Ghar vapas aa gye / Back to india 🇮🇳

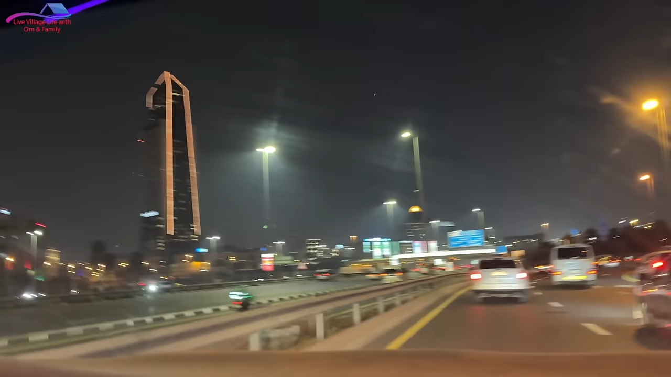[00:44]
अभी ये जो दुबई आपको दिखा रहे हैं ना, वो हमारा आखिरी कुछ पल है, इसके बाद हम शारजाह एयरपोर्ट और वहाँ से बाय बाय दुबई।
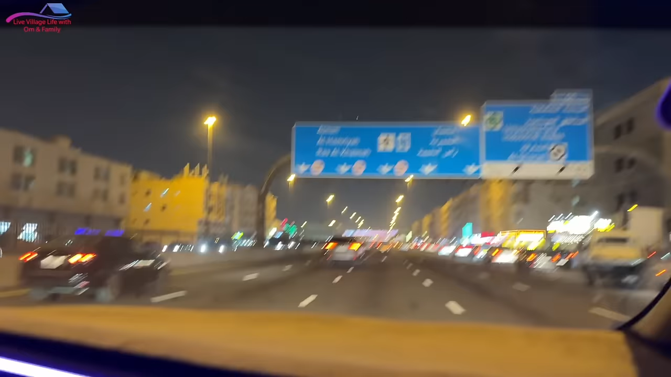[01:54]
अभी हम दुबई छोड़ के शारजाह में आ गए हैं, और शारजाह में भी हमारे लोग बहुत रहते हैं इंडिया पाकिस्तान से, लेकिन जैसे ही दुबई से इधर आते हैं तो पता चल जाता है कि ये कुछ और एरिया है मतलब।